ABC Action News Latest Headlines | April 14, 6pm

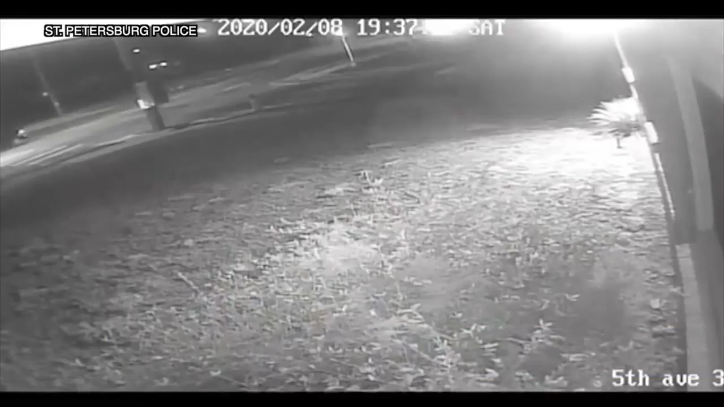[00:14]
Pete Police are hoping this new surveillance video will help them find a driver involved in a deadly hit and run. Officers say a vehicle turned in front of a motorcycle on 5th Avenue South Saturday night. They believe the motorcyclist, Brendan Hawkins, hit the back of the car. Police are now looking for the other vehicle involved. They say it was an older model, red Honda or Hyundai. The brand of man accused of threatening to assassinate President Trump is in the hospital.